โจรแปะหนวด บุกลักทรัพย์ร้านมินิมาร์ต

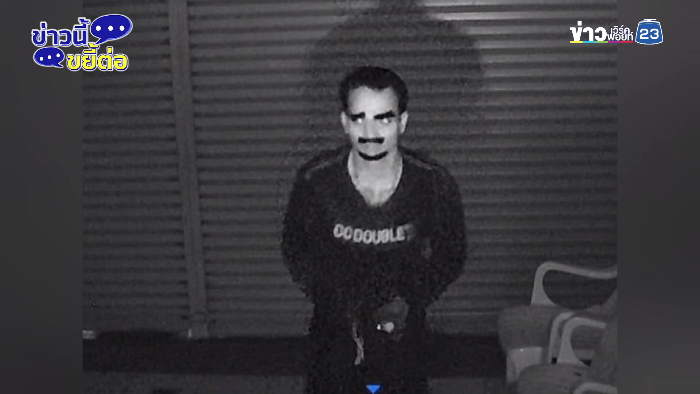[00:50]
แต่งตัว stamensจริงจริง ๆ หมุชม ในกร้องวง Foster ม fuerte ชัด แล้วไปขโมยซอπสินที่อยู่ด้านล่าง ร้านมินิมาทของชวบ้านได้ ของมีค่า เดินสดเกิด